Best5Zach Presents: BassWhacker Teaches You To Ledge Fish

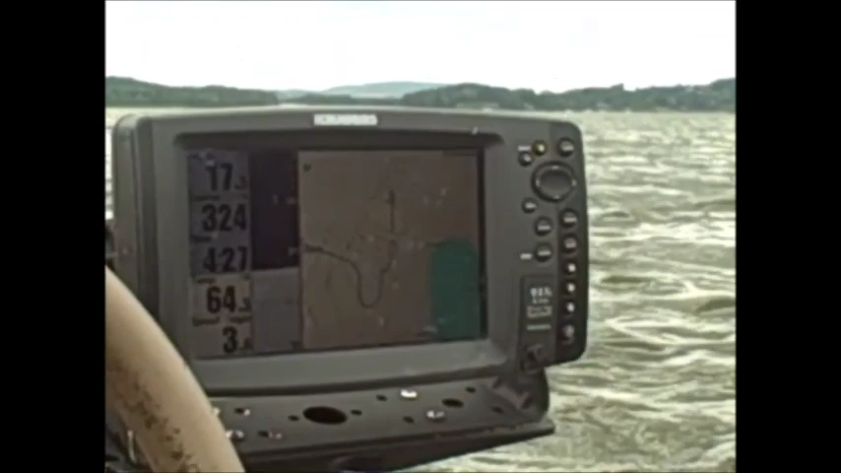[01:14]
And what I'll try to do is I'll maybe make two or three little S's right here looking for them. A couple little figure eight type deals. You can see I'm getting up on top of the spur right now. Most of the time I use their positioning to tell whether I think they're bass or not, but I'm going to show you, hopefully going to show you what some fish look like on here. It's really rough out here today. There's a lot of turbulence and stuff in the water.
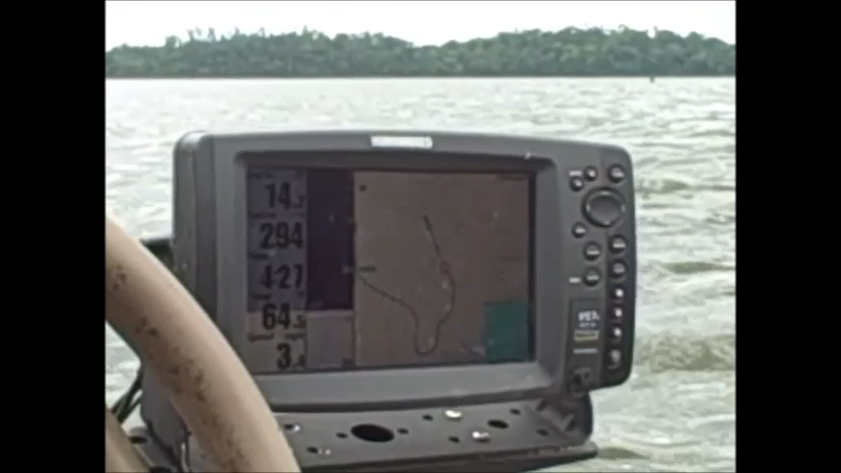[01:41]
I like to keep my sensitivity high though. I don't want to see everything even if I get a lot of turbulence, a lot of feedback. A couple of white bass right there up high in water. The bass, I mean, there's no way to tell besides knowing kind of how you think they position. But I'll look for the bass right on the top of the lip or right on the side of the lip.
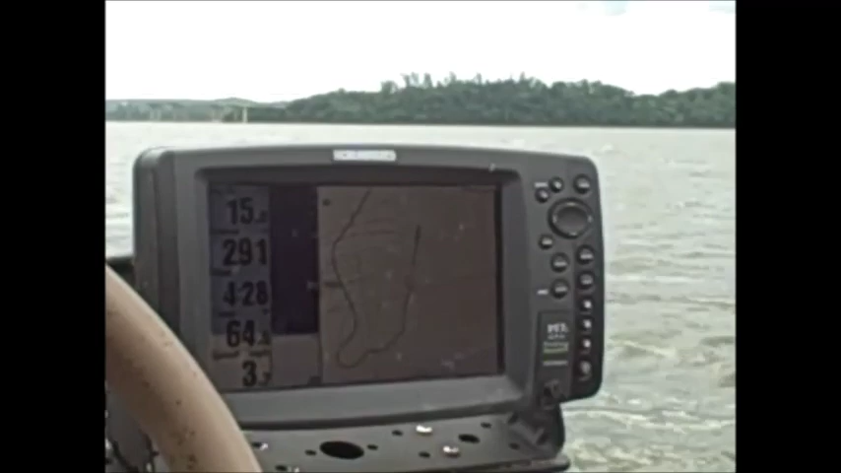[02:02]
And we're getting ready to go off down into the creek right here on the end of the spur. If there are any around that are bass, I would almost think they would be there. It's just typically, you can see I haven't been looking here already or anything. There we go. Yep. I'll circle back around and look at them again. Usually, and I can tell by my track where I saw them at, those are perfectly positioned,
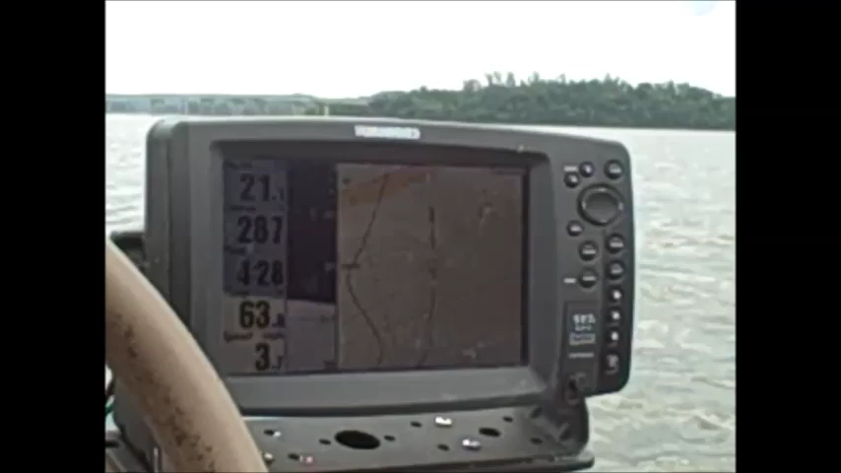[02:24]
you know, just like a largemouth bass will be right here. That's more like what a biting largemouth looks like, in my opinion, you know, a biter. One that you might catch.
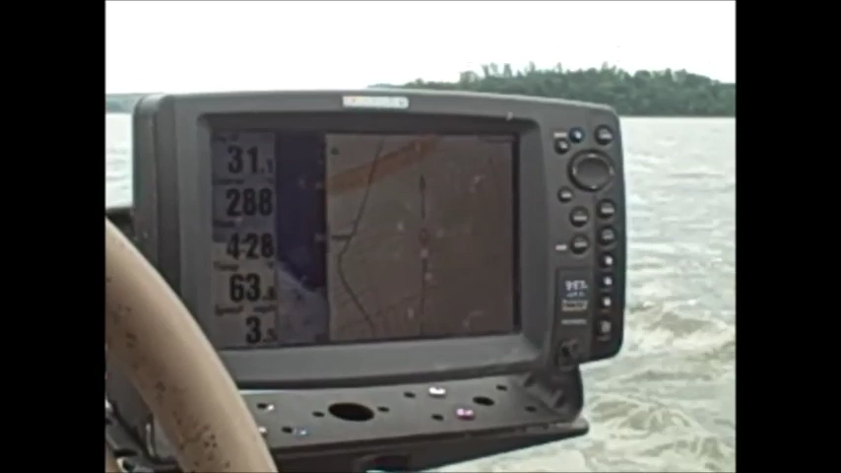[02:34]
Once you drop off into Neverland, I don't know about that. I wouldn't have a lot of faith in that.
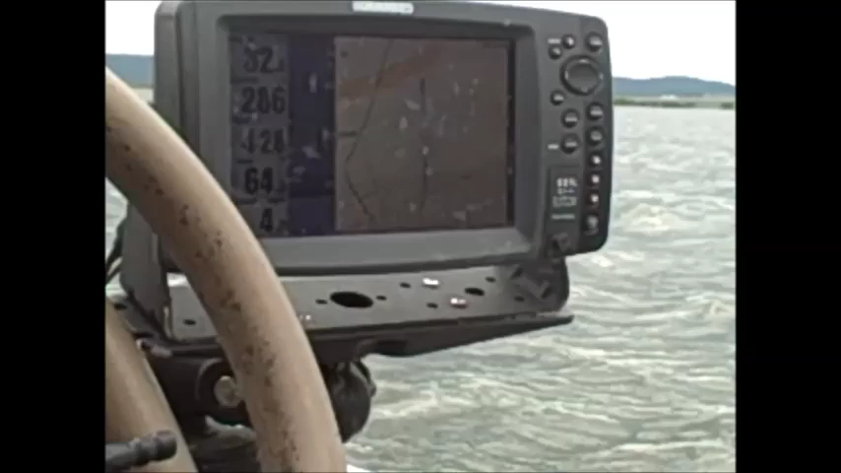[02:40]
And just spend time out here idling with your electronics. Don't spend so much time casting. I know you come to the lake and maybe you're all out one day of the week.
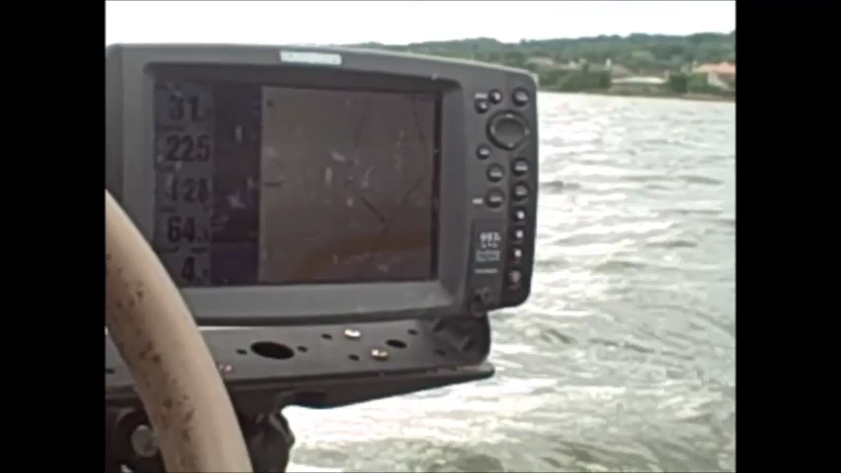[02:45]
You want to fish, not look around with your electronics.
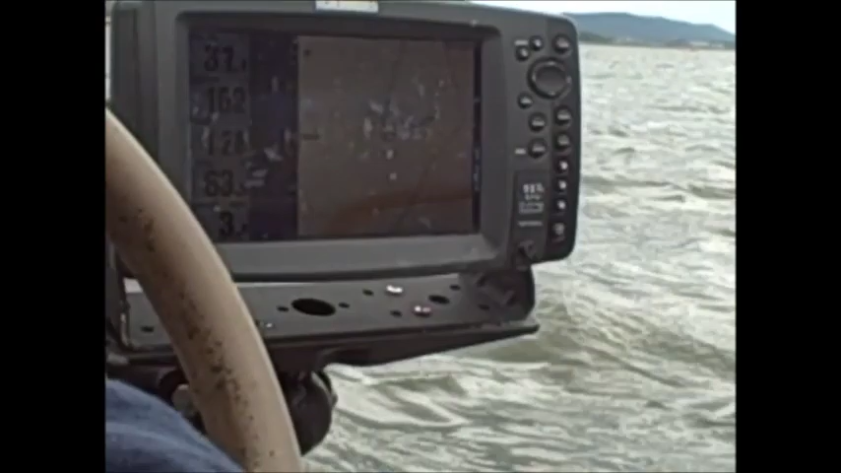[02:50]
But I'm telling you, this is how you learn where they live and this is how you find them.
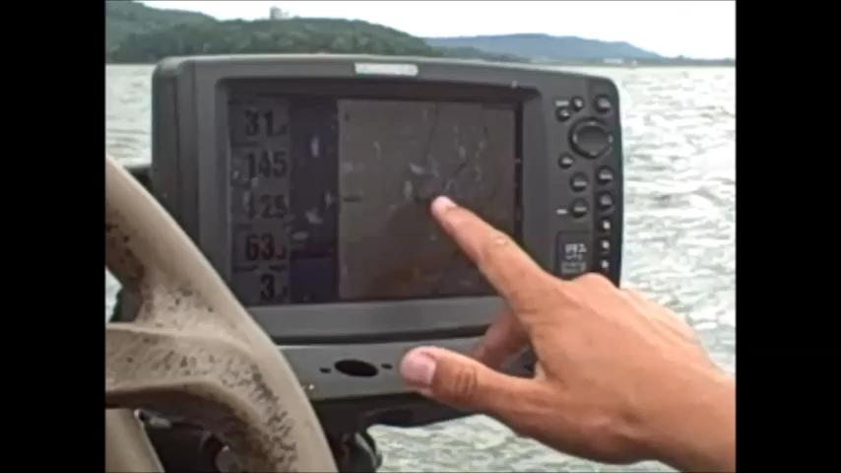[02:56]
I want to come back around and try to cut this like this. You can see where I came off of that hump.
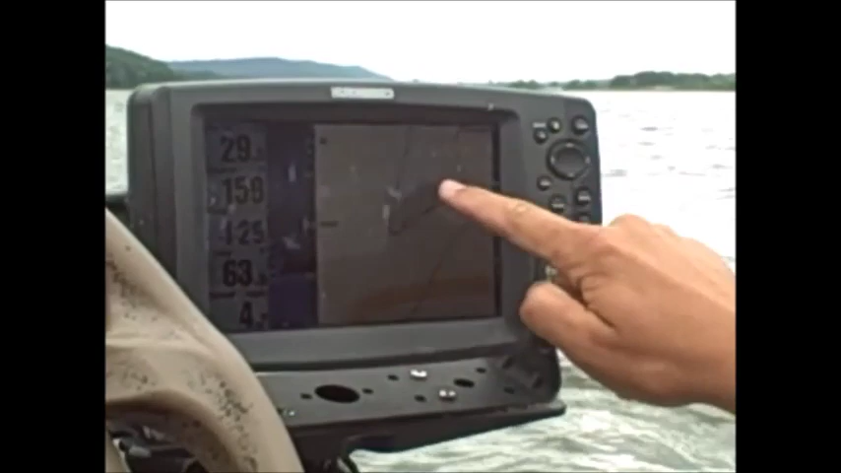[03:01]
I'll come back around and get one and pull up like that. But that right there is what I don't have to tell you I can fish here.
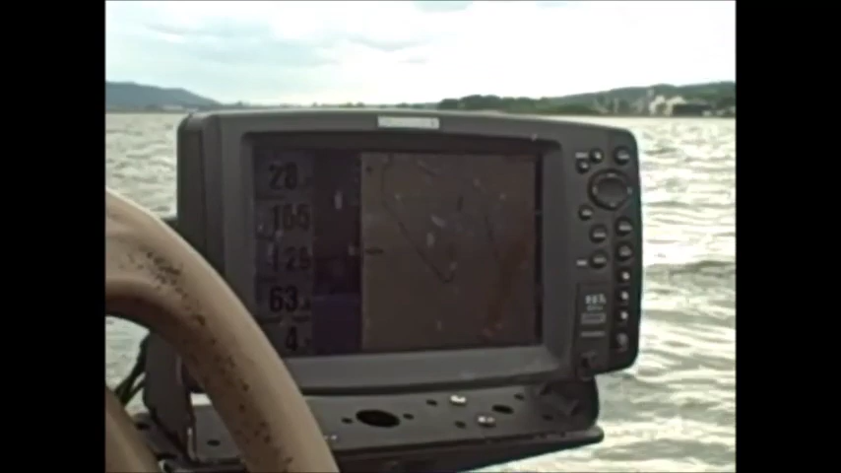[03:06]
I mean, you know, at least give it a shot. If I'm looking for fish, at least I know there are fish down there.